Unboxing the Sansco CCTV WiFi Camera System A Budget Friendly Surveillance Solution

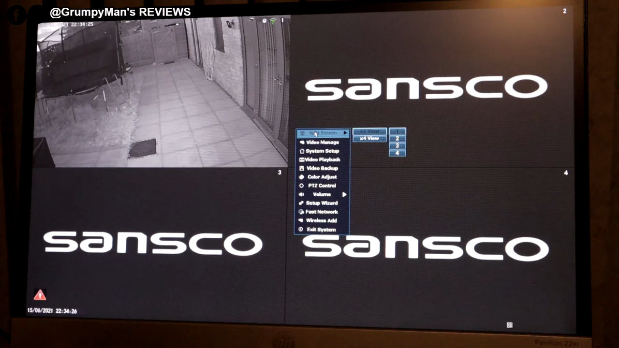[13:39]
Screen split. Video manager. For right click again.
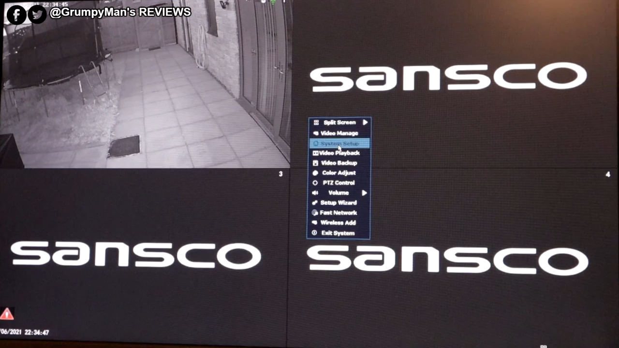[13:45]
System setup. First tab is general setup. English. And it's 1080p 50Hz.
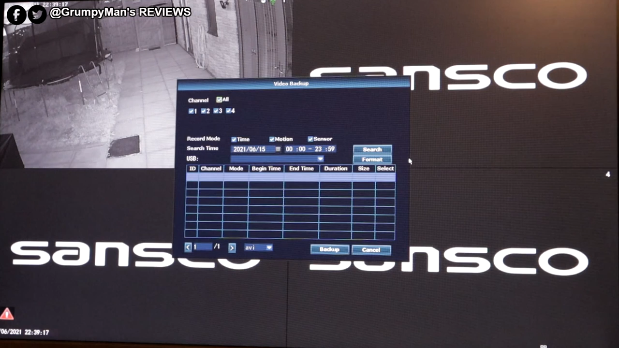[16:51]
So this is where you'd connect your USB. And back the footage up. So if you want to take any footage off the hard disk drive. You could choose the options as well. When motion will trigger doing that footage or what. So just put the USB in at the back.
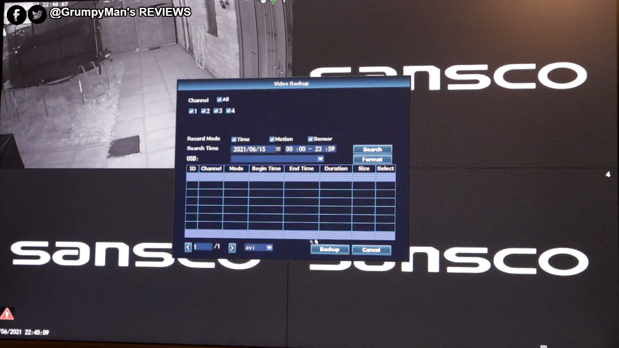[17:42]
So you will see a slight quality difference. And back up and cancel. By the way. The mouse does have a red light in it. Earlier on when I showed you.